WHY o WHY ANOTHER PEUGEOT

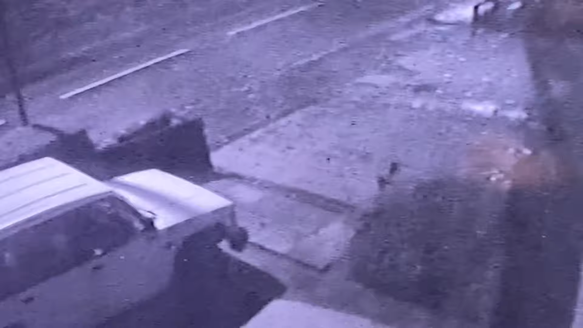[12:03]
cctv we had this is way early in the morning hold on let's run this a little bit slightly shall we pushing that button is that fast forward yeah is that fast forward come on hold on that's not available okay oh oh i've done that now hold on let's come back a bit it's a bit grainy ignore this bloke right let's push play
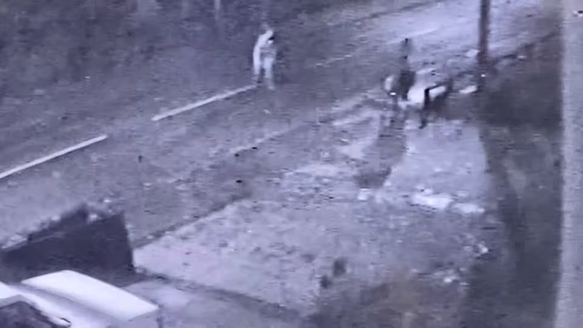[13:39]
have we got a year we haven't got a year here oh well i better go and put some clothes on i just heard them coming down the side so i threw on my boots stop horse and my horseman skills aren't very good are they no and um thank goodness there was no one driving by they would have scared them they think they've seen a ghost